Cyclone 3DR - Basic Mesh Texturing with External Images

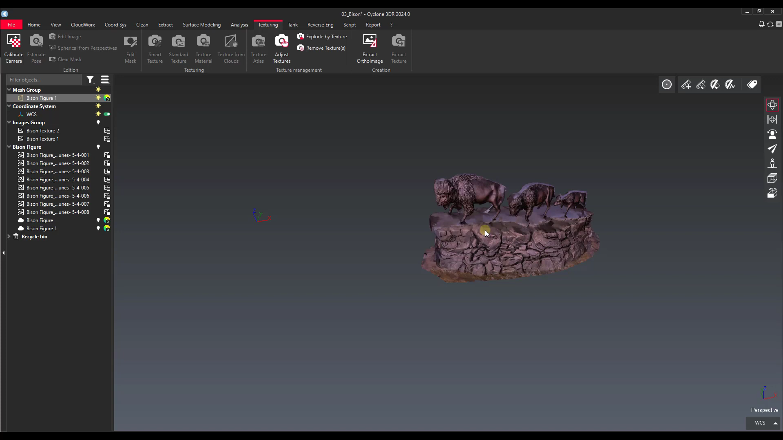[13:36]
Whereas if we added smart texture from the scan positions that might help us in this case. But anyway I just wanted to quickly go over the texturing functions.